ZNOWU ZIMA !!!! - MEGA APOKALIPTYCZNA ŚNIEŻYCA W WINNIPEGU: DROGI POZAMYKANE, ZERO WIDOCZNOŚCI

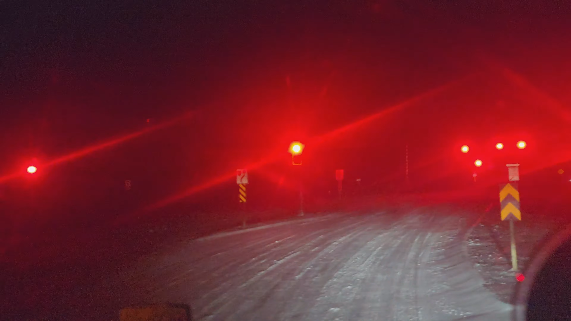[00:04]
Nie widać drogi. Ja dziękuję, ludzie.
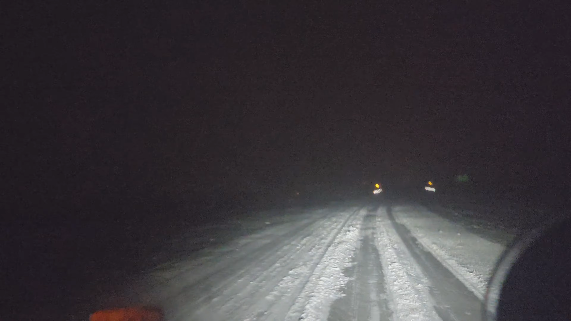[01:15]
Droga gdzieś zamknięta jest wszędzie podobno. Cała Transgrana jest zamknięta. Dobra, wycieraczek nie ma co włączyć. Nie, tu nie ma prądu, to zawsze te świata się świecą.